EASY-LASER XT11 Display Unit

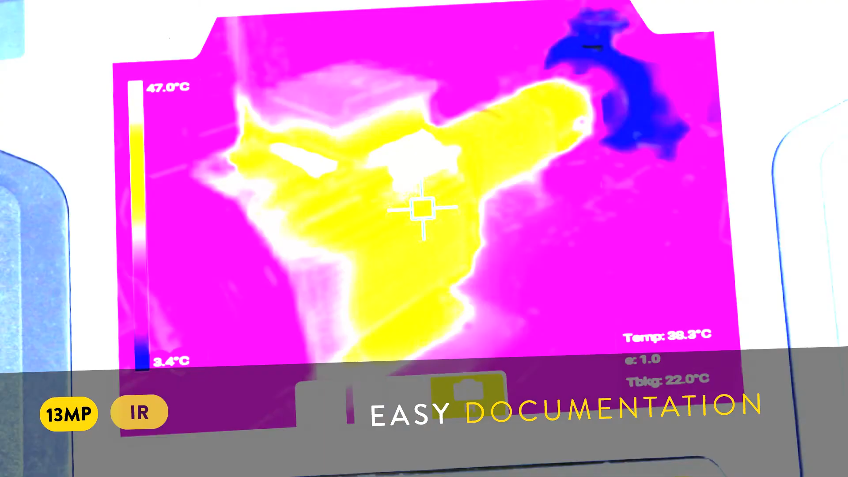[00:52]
On screen: scale top 47.0°C, scale bottom 3.4°C
You can also get it with a built-in IR camera, enabling you to shoot thermal images before and after alignment.